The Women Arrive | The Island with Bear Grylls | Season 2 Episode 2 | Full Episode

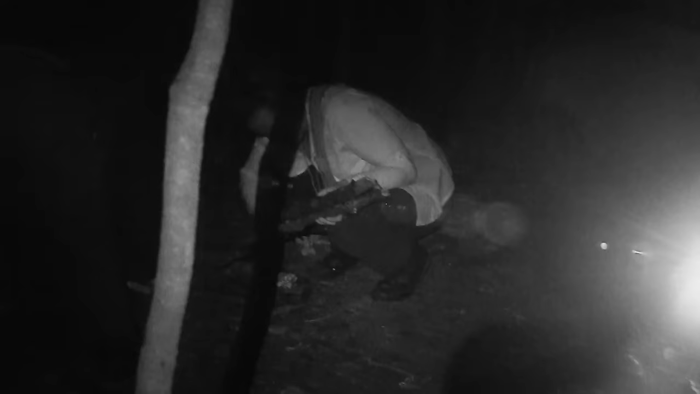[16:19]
7 p.m.
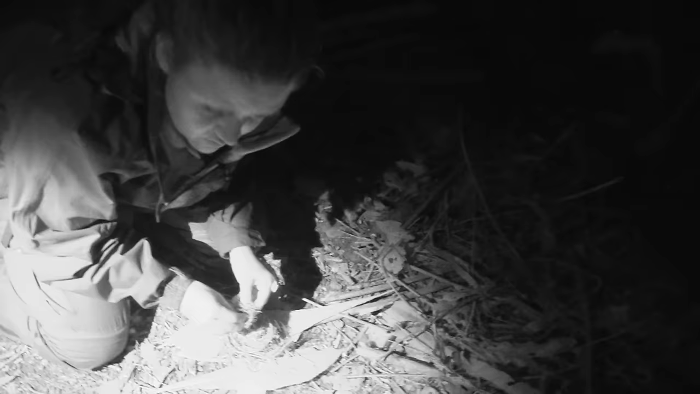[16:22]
and the women are determined to get a fire started.
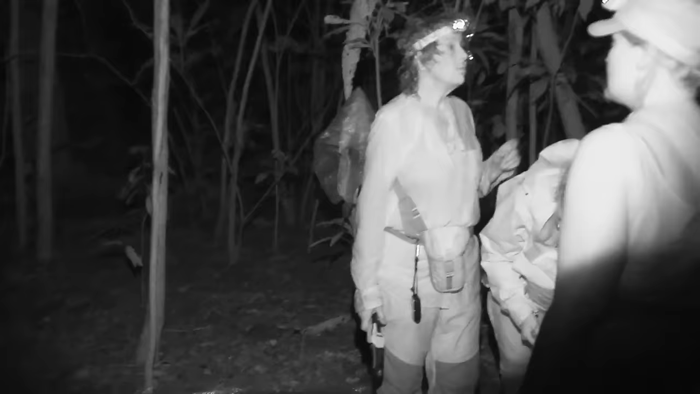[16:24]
If you can find another tree with some of that, great, but that'll burn very, very quickly.
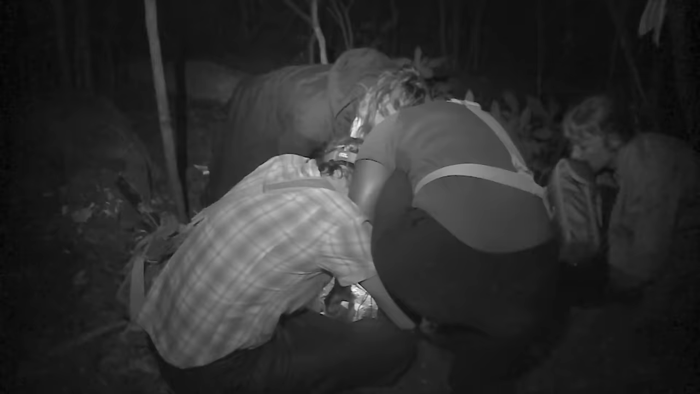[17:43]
Oh, there's tons of smoke. It's like a friggin' wigwam.
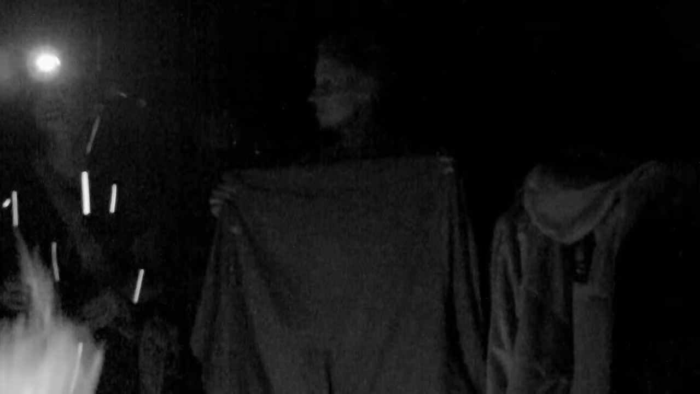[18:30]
After just 5 hours of trying, these women have achieved what took mankind hundreds of thousands of years.
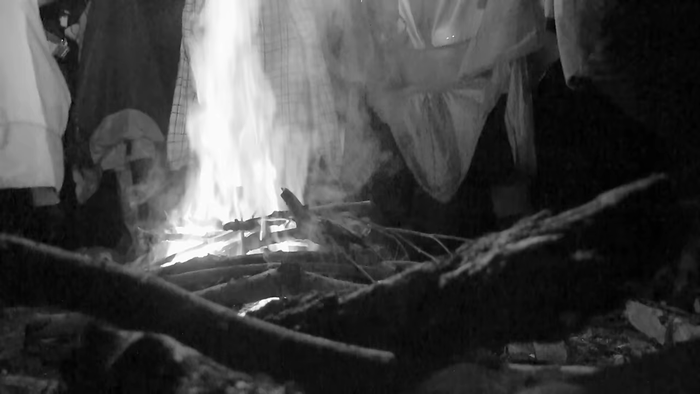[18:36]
Guys, how are we actually feeling about the fire?
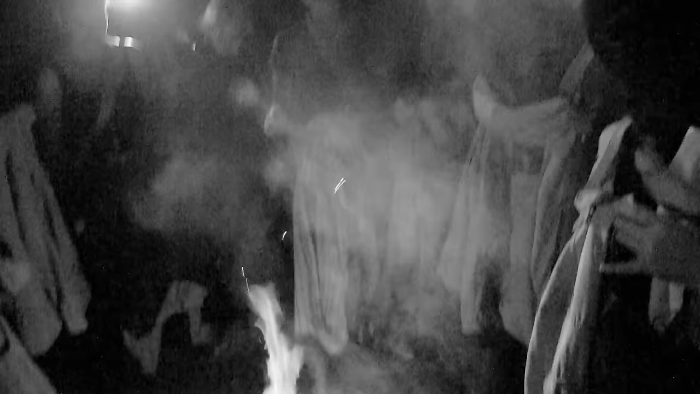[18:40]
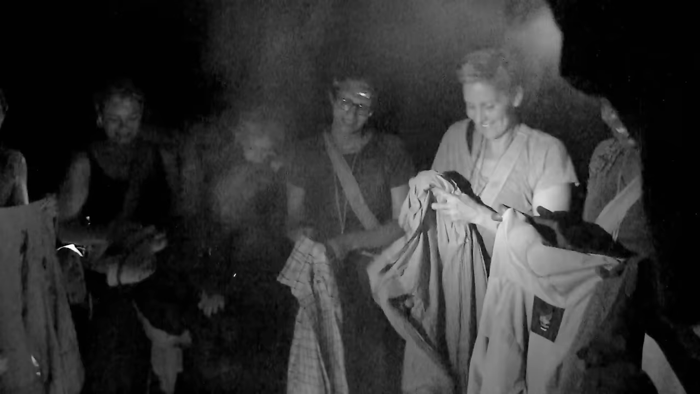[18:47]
Almost more importantly, what it does for the women is going to give them a sense that they're gaining control of their environment. Is everyone stripping off?